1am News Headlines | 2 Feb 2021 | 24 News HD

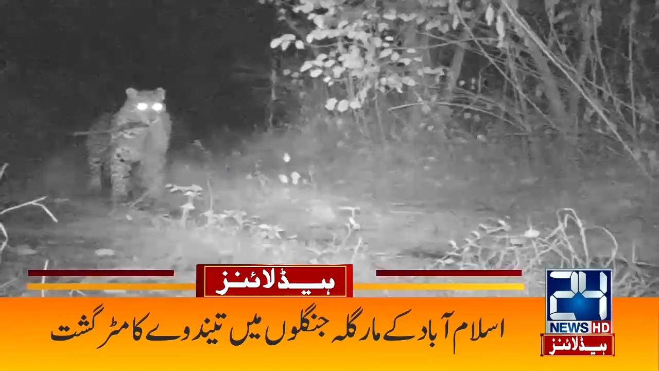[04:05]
اسلام آباد کے مارگلہ کے جنگلوں میں تیندوے کا مطر گشت کیمرو نے چہل قدمی کو محفوظ کر لیا مارگلہ ہلز پر مزید چار تیندوے موجود ہیں شہری نے بھی بتا دیا